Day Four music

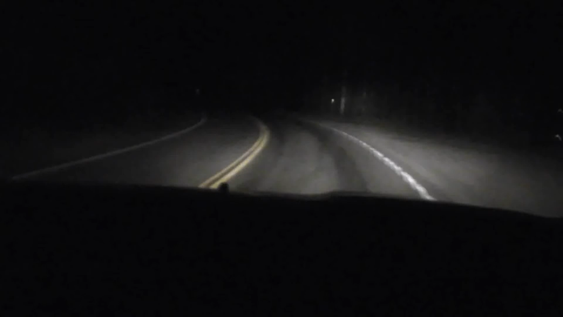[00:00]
This is day four. We're driving on the highway, got up about four o'clock. We're going to Hayden Valley to see if we can capture some animals early in the morning. It'll take us a couple hours to get there. So we're on the dark road and it's about 31 degrees out and it's very cold. Here's David. He's watching for animals, can't look. Okay. He said watching for animals, can't look.